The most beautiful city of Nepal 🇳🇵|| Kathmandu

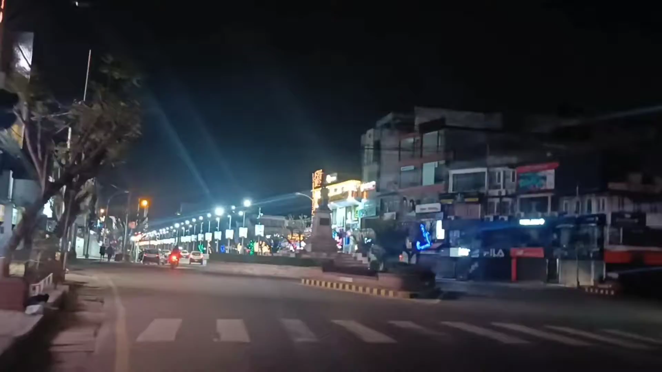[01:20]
उज्यालो झिलिमिली झिल्का, यो दरबार मार्ग देख्दातिर वाउ लाग्छ क्या मलाई। यो हो के काठमाडौँको हट भनेर चिनिने दरबार मार्ग, छुट्टै भाइब्स आउँछ क्या यार।